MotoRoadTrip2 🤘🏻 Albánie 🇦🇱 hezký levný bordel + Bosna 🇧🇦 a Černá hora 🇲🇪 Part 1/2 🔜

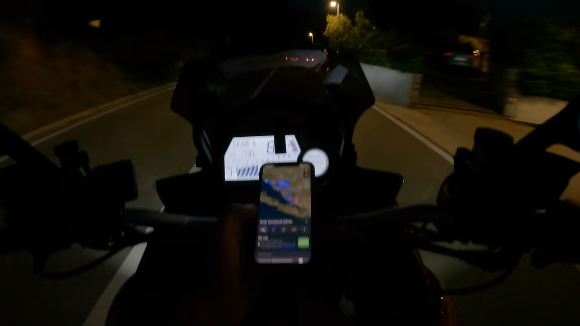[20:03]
56 minut do cíle. 51 km, ale tak to je hezký. Tam ještě u silnice byly zvířata, což na tu chvíli se vždycky úplně mám zastaví srdce.
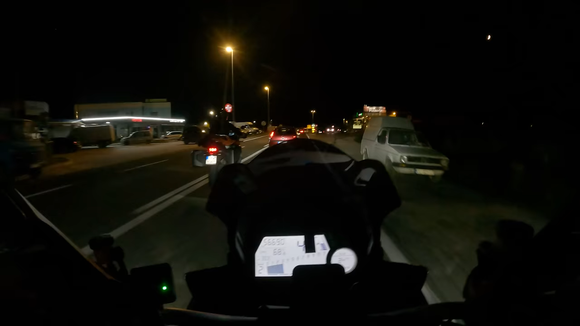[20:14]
Podle té rychlosti a mžiku to byly berani. To stádo se vlastně rozuteklo, projel Max, pak se srazili dva berani, pak jsem projel já a jenom ve zpětným jsem pak viděl, jak tam ještě lítají.
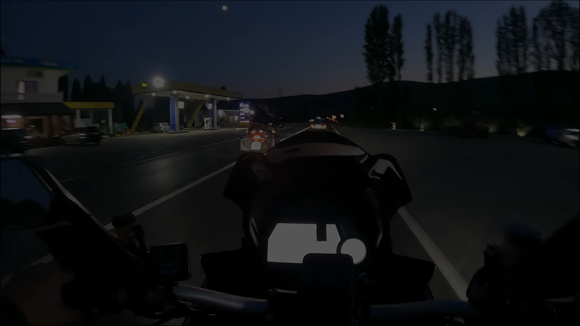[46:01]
Právě jsme přijeli v 7:30 večer do toho města, který jsme si určili. Jenž název si vůbec nepamatuju a tady budeme hledat ubytování. Nemáme nic připraveného, na Booking se nemůžu podívat, protože jsme bez internetu. Každopádně tady další nebezpečí, co je při té jízdě, tak jsou důchodci, starý dětkové a starý báby na kolech, který nemají odrazky, natož světlo a ještě jedou stylem, jako by jeli ve slow motionu.
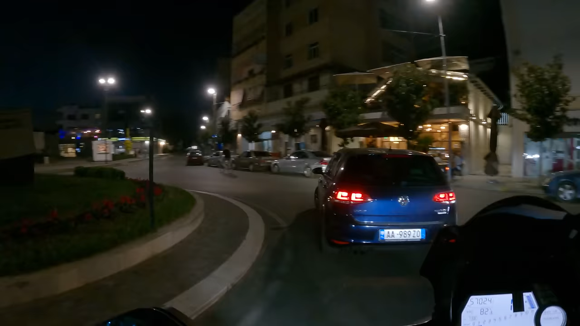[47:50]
Máme tady pronásledovat Golfa, který nás zavede na parkování.
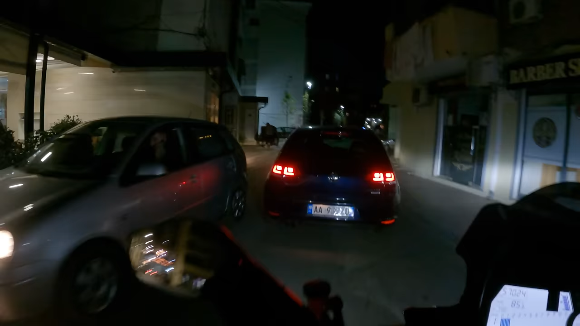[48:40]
O, pak vám tady takhle skončí asfalt.
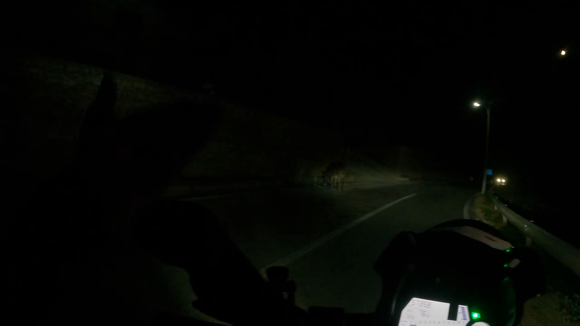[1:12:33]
tady máme osla, jen tak by the way. Kdo by ho chtěl vidět, čau, čau, čau. Právě teď jsme přijeli do města Sarandé.